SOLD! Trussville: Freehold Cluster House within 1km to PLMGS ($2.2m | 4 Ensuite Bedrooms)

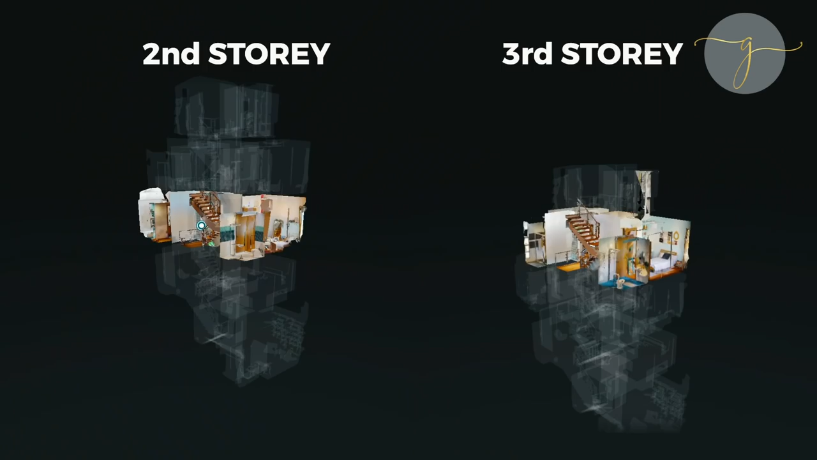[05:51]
All four bedrooms on the second and third storey are fully ensuite and each level shares the same size floor plate of 657 square feet.